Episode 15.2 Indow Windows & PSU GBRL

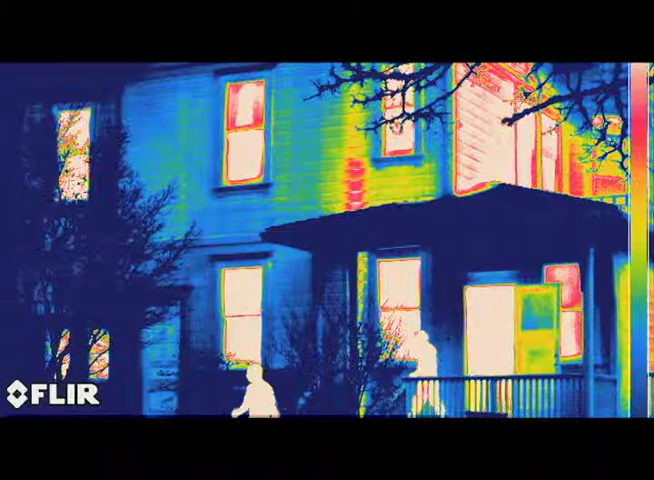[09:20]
bringing heat either in or out of the building. And so you can find issues like that. You can find issues associated with leakage around windows because you'll see little hot spots or cold spots, as the case may be, of heat moving in and out of the building through locations that are not as well insulated as they should be. And so the thermal imaging is great for that sort of detective work to find out why a house is not performing as well as it ought to.
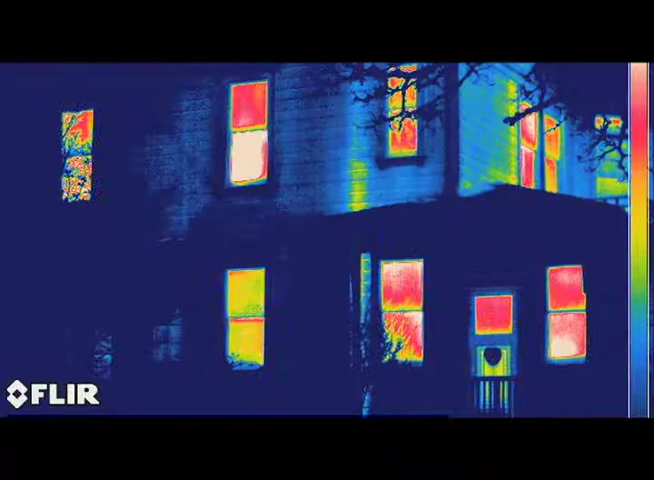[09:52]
It can also be used for a wide range of other applications like looking for water leakage in a house.